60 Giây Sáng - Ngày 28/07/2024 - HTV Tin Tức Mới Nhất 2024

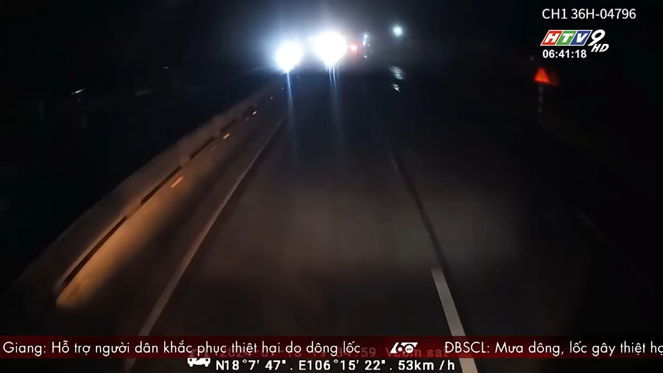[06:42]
Trước đó, khoảng 18 giờ ngày 18 tháng 7, tầng quốc lộ 1A, đoạn km 489, thuộc xã Dựng Lộc, quyện Căng Lộc, tỉnh Hà Tĩnh, tội công tác phát hiện xe container do độ khắc Hải, 38 tuổi, điều khiển, chở hàng dược quá trọng tải, nên yêu cầu dừng xe để kiểm tra.
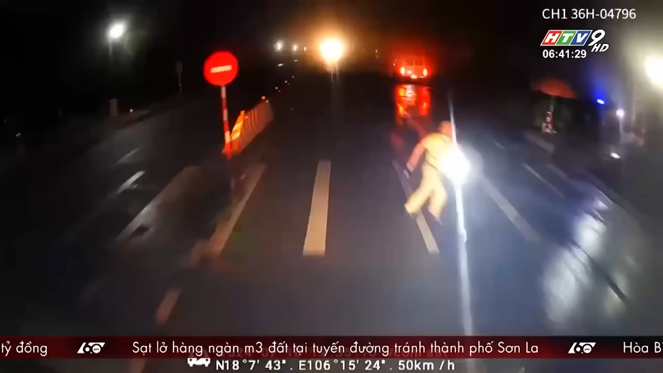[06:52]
Tuy nhiên, tài xế không chấp hành mà tăng ga bỏ chạy, gây nguy hiểm cho các phương tiện tham gia giao thông. Trong quá trình truy đuổi Hải, mặc dù nhiều tổ tuân tra đã ra tín hiệu dừng xe ở nhiều địa điểm khác nhau trên quốc lộ 1A, nhưng Hải vẫn cố tình đâm xe vào cán bộ cảnh sát giao thông, cũng như đâm vào đuôi xe chuyên dụng.